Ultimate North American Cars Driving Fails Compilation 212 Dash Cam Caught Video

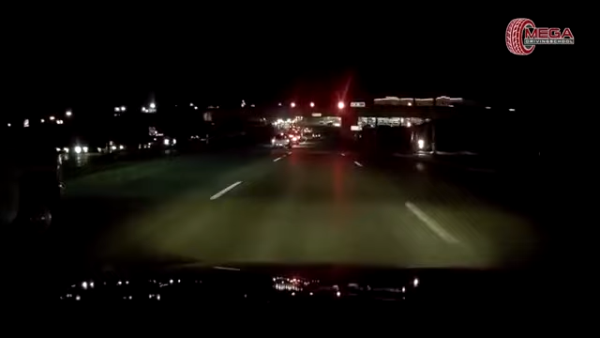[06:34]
Than fucking let your family stay here and take this kind of abuse. And fuck. What? The truck blew through the light and rear-ended that car.